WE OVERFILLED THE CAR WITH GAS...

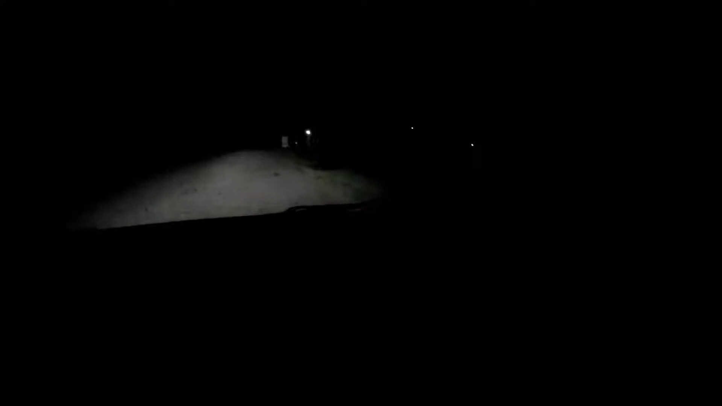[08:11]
You see him? He's going way over there. What the hell? That's a baby coyote, guys.